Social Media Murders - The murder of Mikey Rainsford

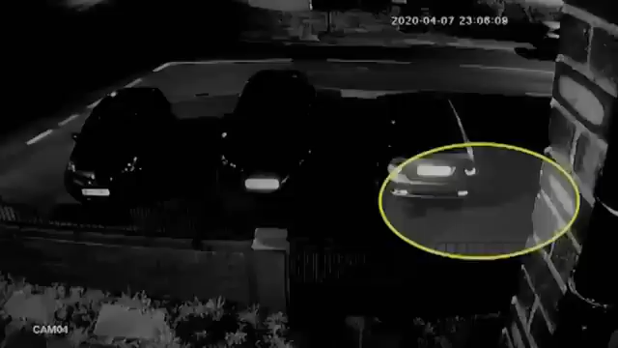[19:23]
in two had arrived at the scene on an electric motorbike and that they had left on this electric motorbike and we had a possible colour which was either bronze or reddish colour
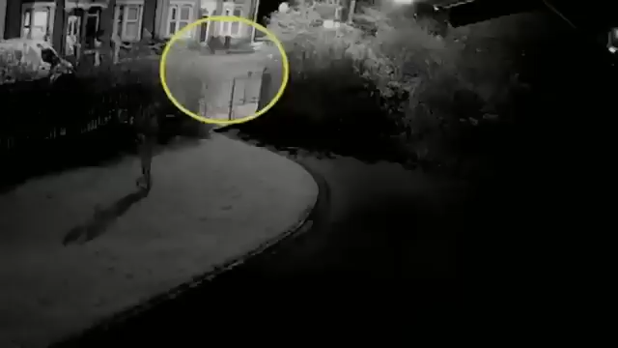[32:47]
we know from constable greer's statement and some cctv evidence that the bike travelled to
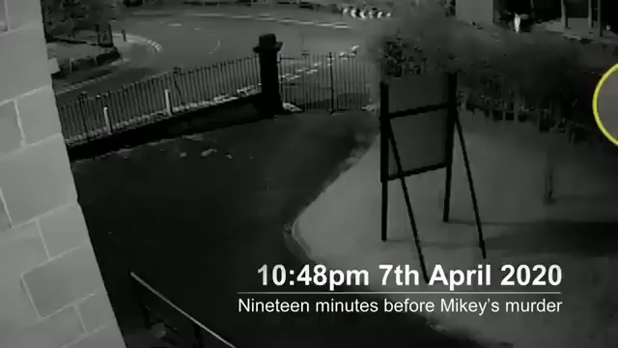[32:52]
the mum's address at the relevant time and again the cctv showed the two figures on the bike leaving Rossini the family seat of
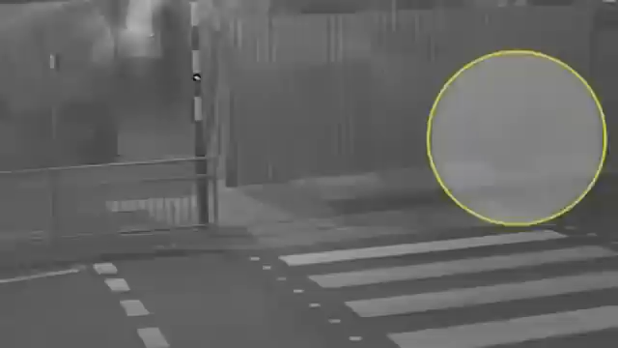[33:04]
four brothers Michael and James
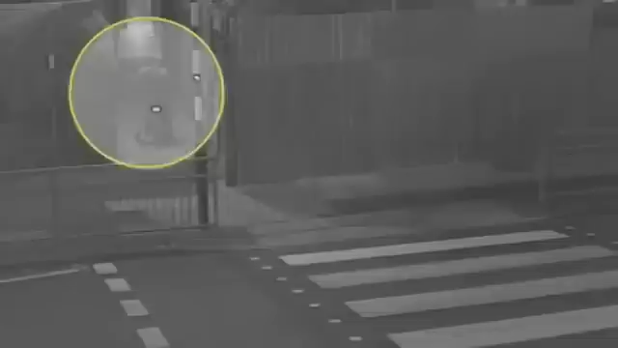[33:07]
and going towards Harrington Road the location of Mikey's house
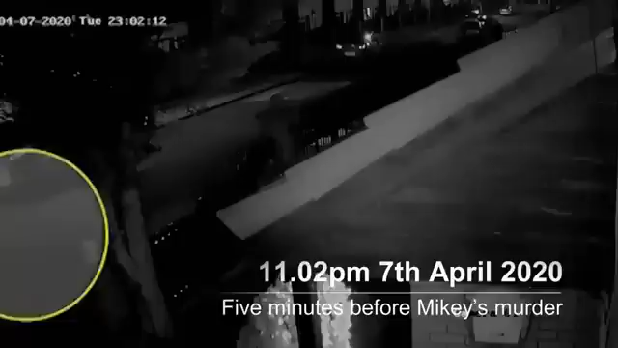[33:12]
I would say it was almost like there were predators they were hunting somebody it's clear that that same bike was what was caught on the cctv going to Mikey Rainsford address
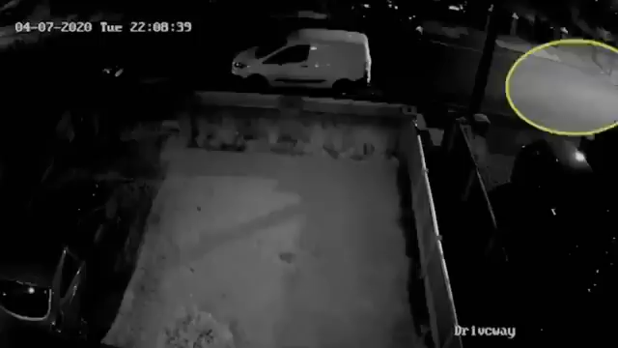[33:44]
of them taking the journey back home